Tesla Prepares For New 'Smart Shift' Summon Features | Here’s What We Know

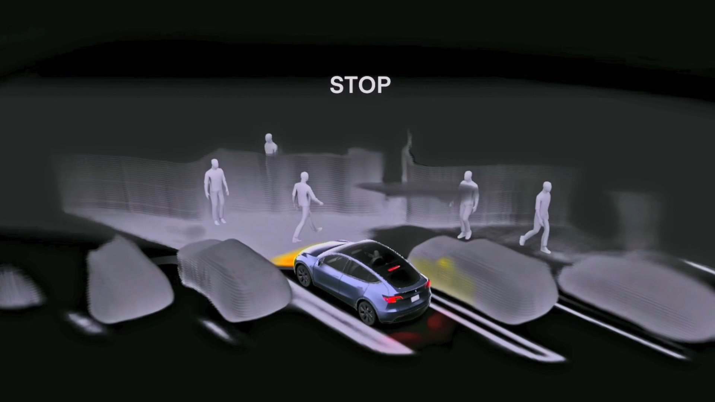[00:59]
I would say that the coolest thing about the system is it's able to detect things hovering above it so if you're going into smaller parkades for example it will be able to detect the height restriction bars.